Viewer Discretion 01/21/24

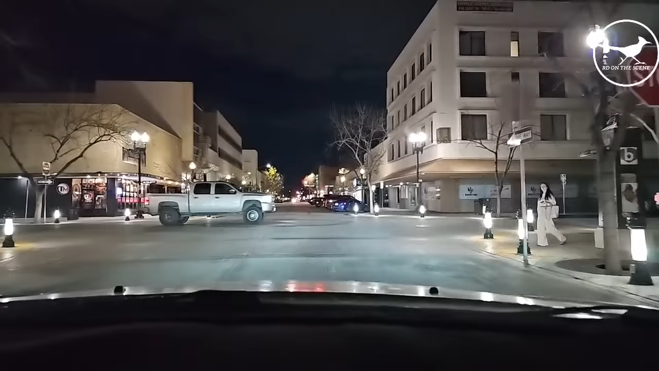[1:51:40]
Copy 7. Ambulance clear to enter. Ain't nobody out here. You think they'll be out here partying? Nothing. Ain't nobody. Let's go to the mint bar. I just got to the mint bar. Oh, see somebody fighting over there.
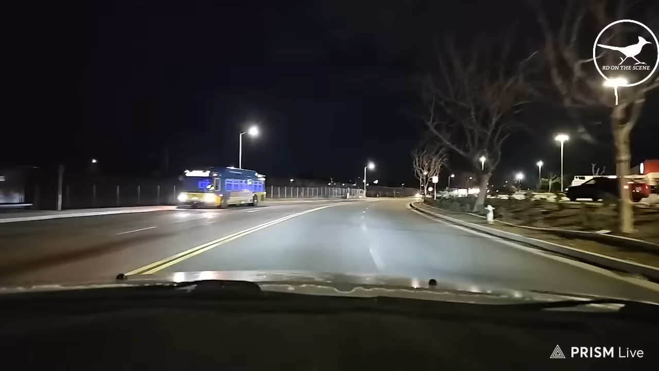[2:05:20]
Or is it inside the Target? Because I don't see no vehicles over here. Well, first of all, you need to stop at the stop sign, my brother.
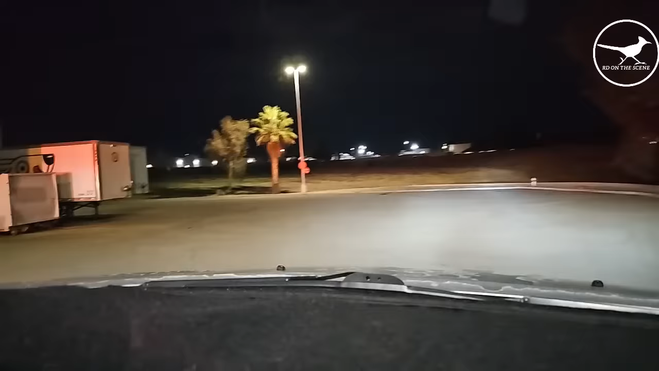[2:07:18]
Well, maybe that vehicle over there. Yep.
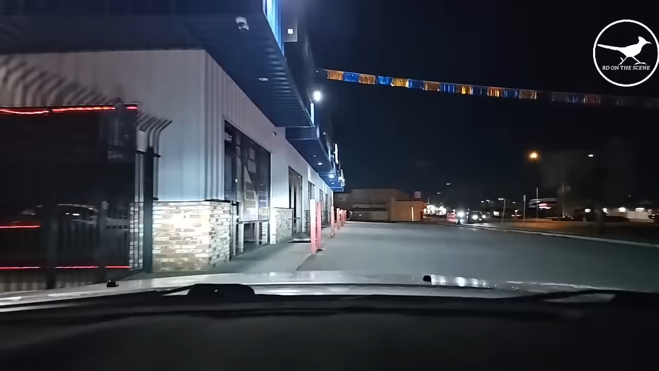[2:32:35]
Yeah, you really can't see nothing from here, guys. Well, I do apologize. It's the only spot that we can get.
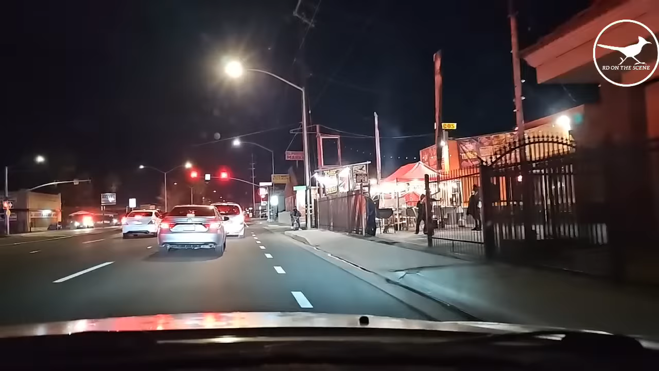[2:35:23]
but I can't get in there. But they are working on somebody.
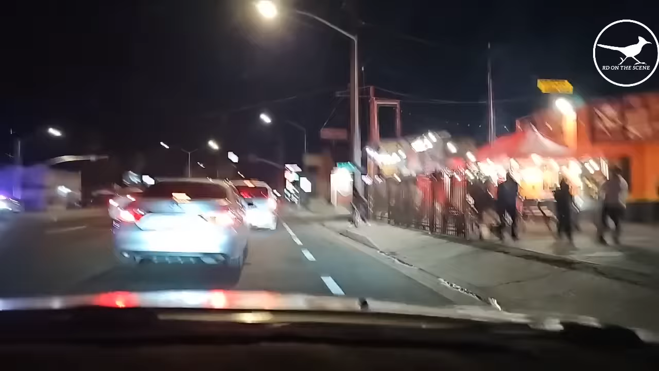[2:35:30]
There's the other vehicle right there, guys.
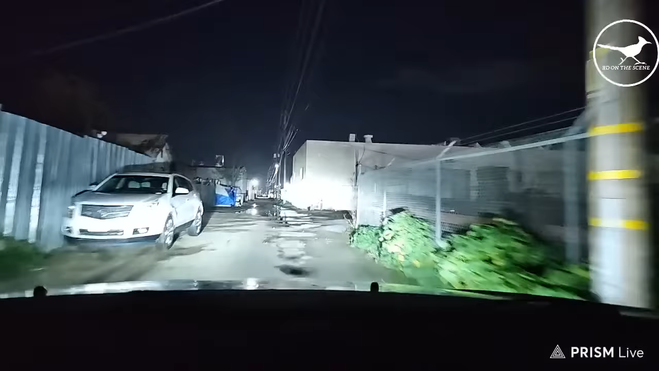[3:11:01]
What caught my attention right here, guys. So they found a vehicle right here. I covered it, guys. I covered it. There was somebody in that vehicle, guys. Remember that vehicle? It was in this alley. Apparently somebody was in that vehicle, guys, deceased.